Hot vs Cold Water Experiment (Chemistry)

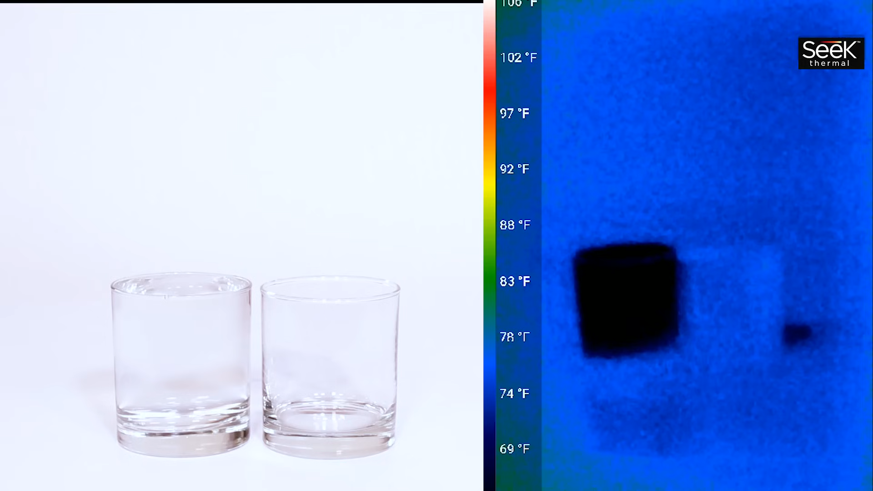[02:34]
It's important to note that the thermal camera can't see through glass so what it's looking at is the temperature on the surface
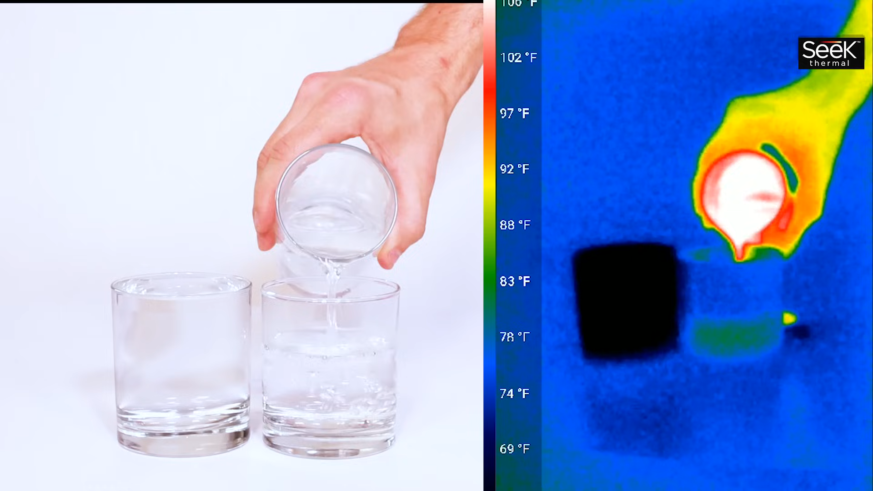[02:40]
On screen: scale bottom 69°F
of our container which is why there's a little bit of a delay when we pour our liquid into them.
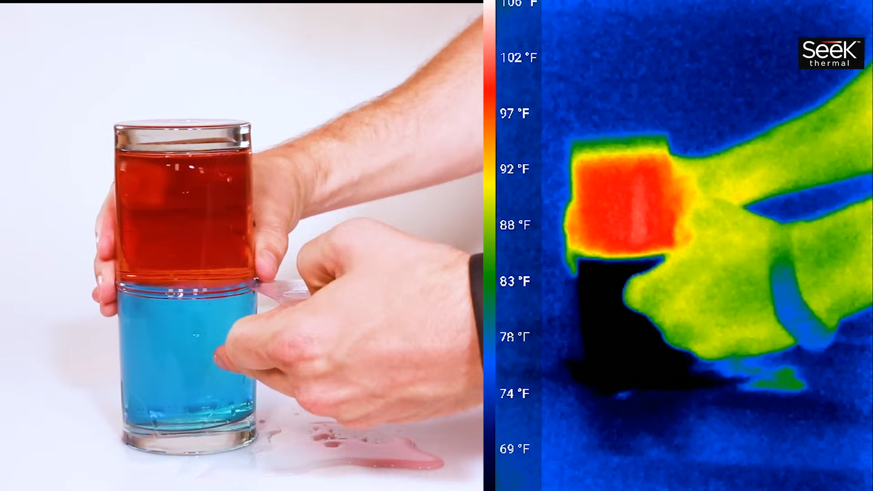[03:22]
You'll notice that not only are the colors not mixing but the temperature of the hot water stays hot and the temperature of the cold water stays cold.
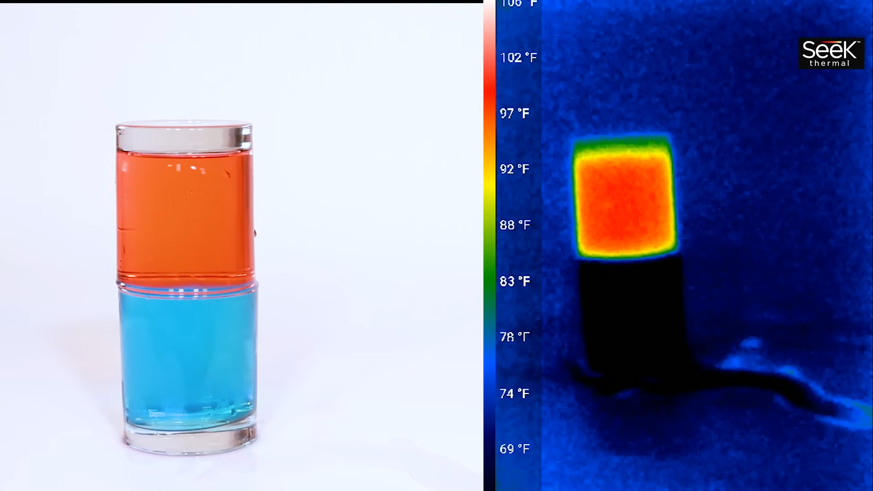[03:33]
This part of the video is even sped up so that after 10 minutes the temperature of the hot water is still above 90
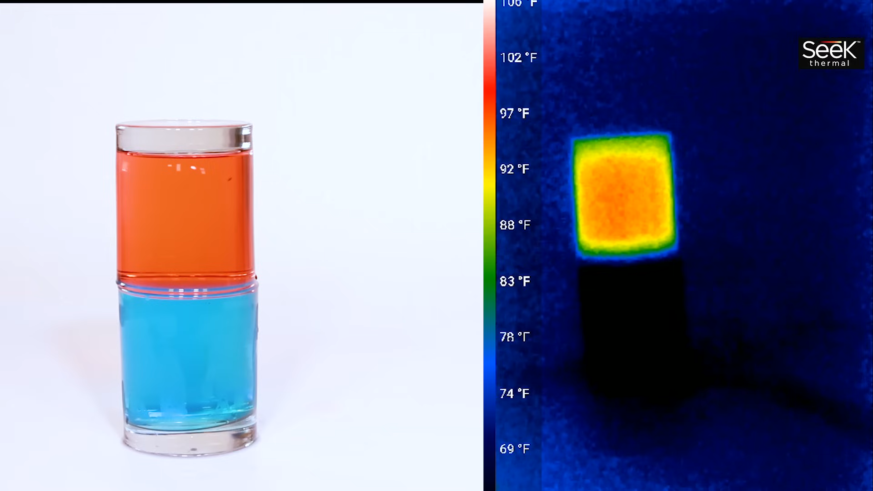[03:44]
degrees and the temperature of the cold water is still below 65.
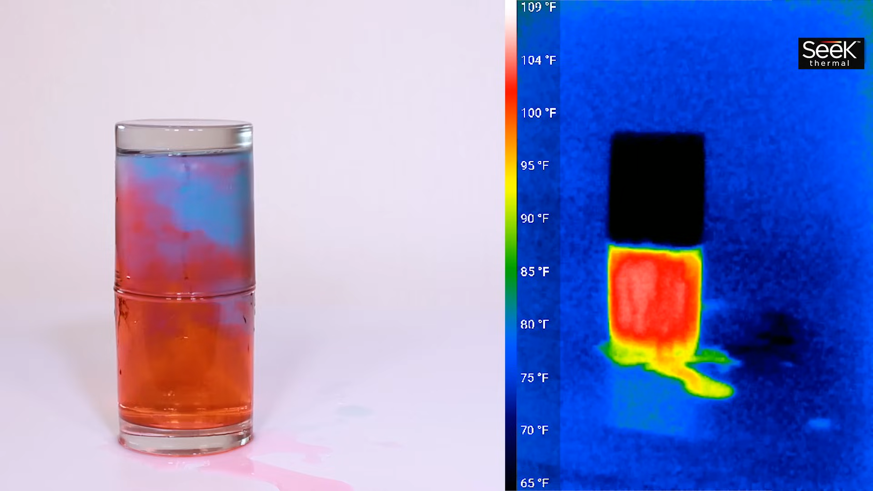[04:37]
On screen: scale top 109°F, scale bottom 65°F
The colors start mixing immediately but if you look at the thermal camera it shows that the hot water and cold water don't just trade places. The hot water particles lose some of their heat energy to the cold water particles and then after a minute everything's the same temperature.